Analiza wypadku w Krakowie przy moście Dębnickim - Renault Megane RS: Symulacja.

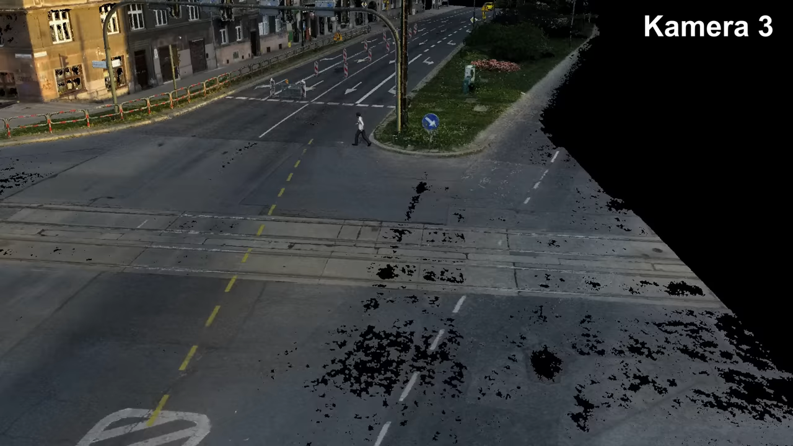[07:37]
samochód Renault dojeżdżając ze skrzyżowania znajdował się już w zarzucaniu bocznym,
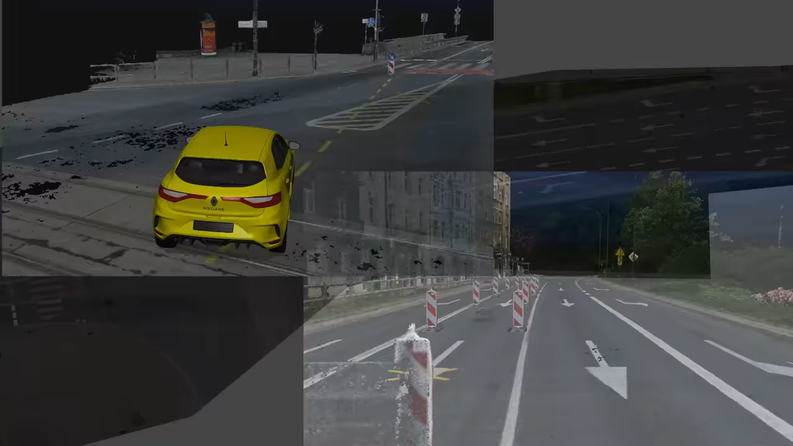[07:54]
znajdowała się w odległości mniej więcej 50 metrów od toru ruchu pieszego.
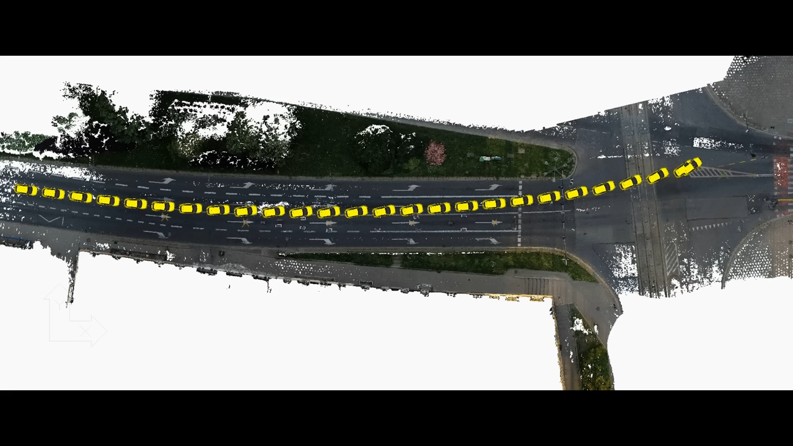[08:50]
Charakterystyczny jest fakt, iż samochód porusza się takim torem w zarzuceniu bocznym, że przemieścił się w kierunku pieszego, który w ostatniej fazie cofnął nogę, unikając potrącenia przez samochód. Kierujący pojazdem w sposób ewidentny podjął manewry, mające na celu ustabilizowanie toru jazdy,